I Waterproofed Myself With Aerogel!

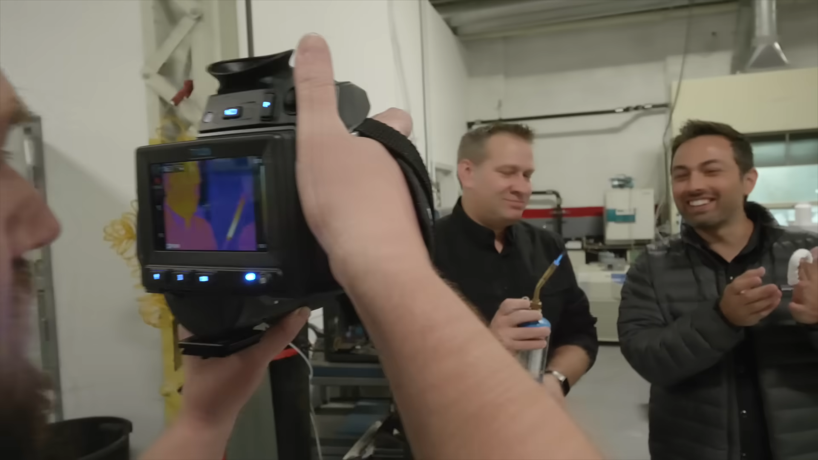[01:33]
You're, you're making, you're making me nervous holding a blowtorch.
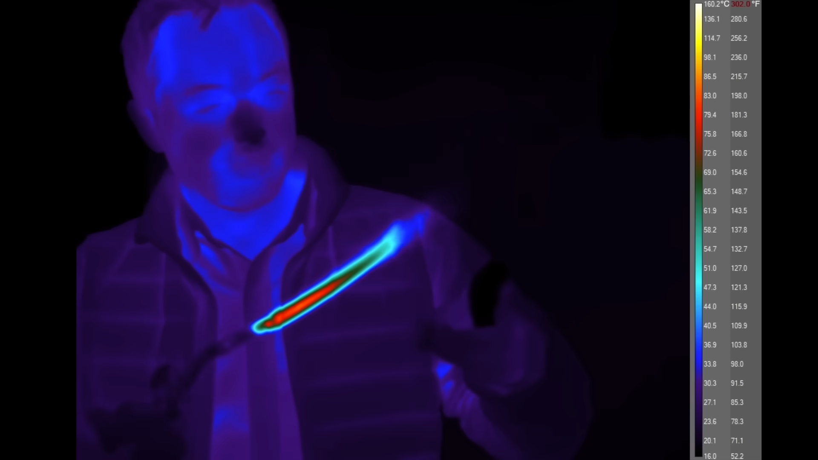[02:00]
This is so wrong. You should be able to close it. That looks very hot there.
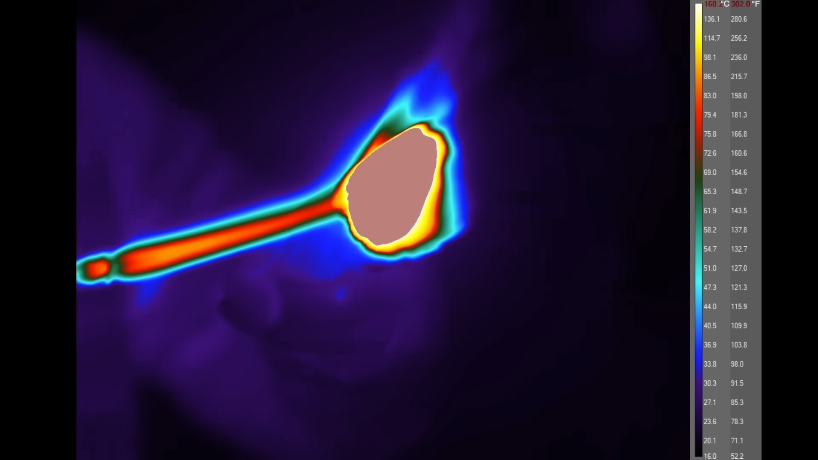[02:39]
And here, the aerogel is clearly hotter than the 160 degree Celsius upper limit.
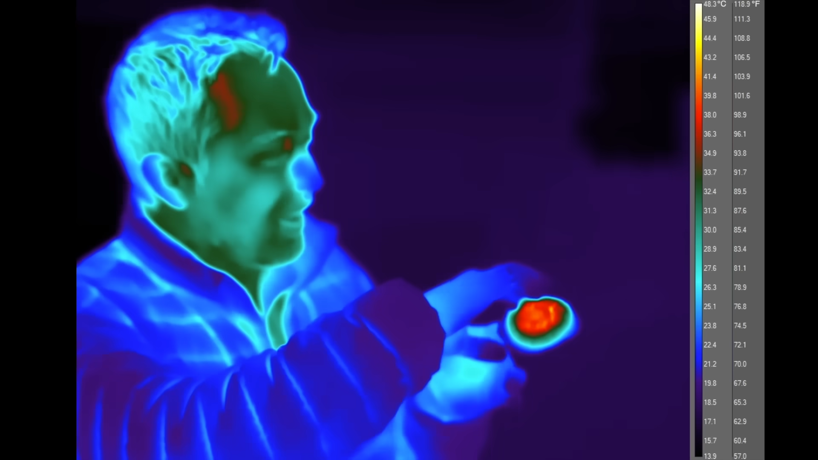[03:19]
But behind this thin layer of aerogel,
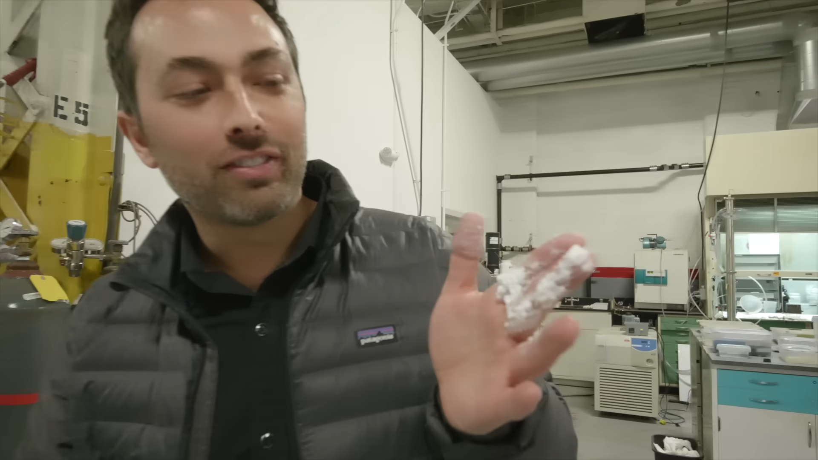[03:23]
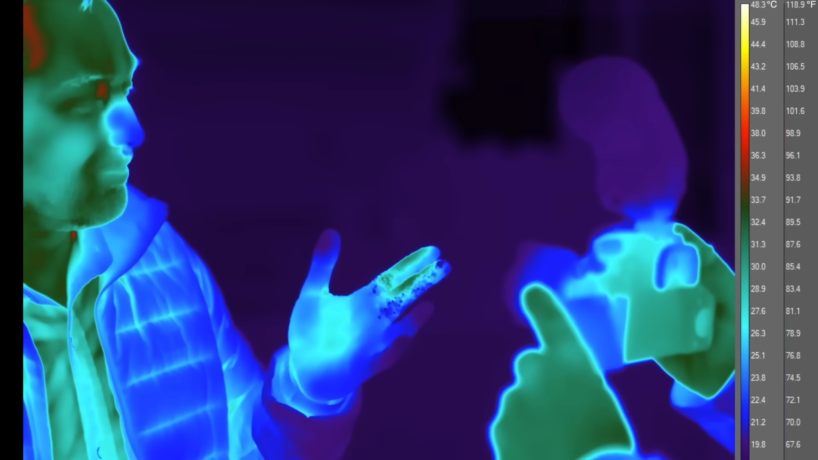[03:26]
my fingers are just, just warm. Yeah, it's at 31 degrees.